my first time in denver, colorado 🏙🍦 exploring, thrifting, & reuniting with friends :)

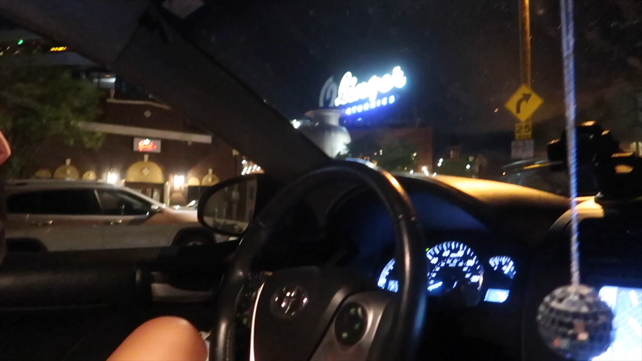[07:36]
You can see it. You can see the O. It's not lit. But the guy who bought it to turn it into a restaurant.